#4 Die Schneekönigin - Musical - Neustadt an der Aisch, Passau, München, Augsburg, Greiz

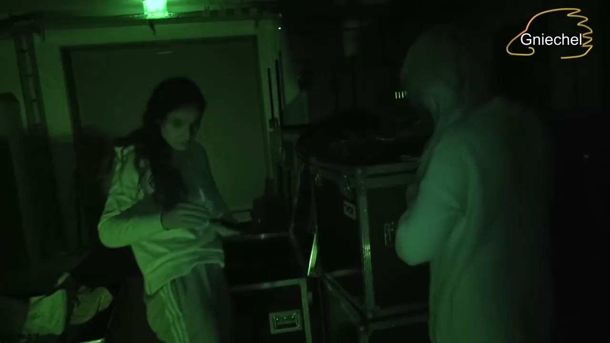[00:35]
Also richtig. Aber gut, dass ich Nachtsichtfunktion habe. Dann kann ich die Manu nämlich sehen.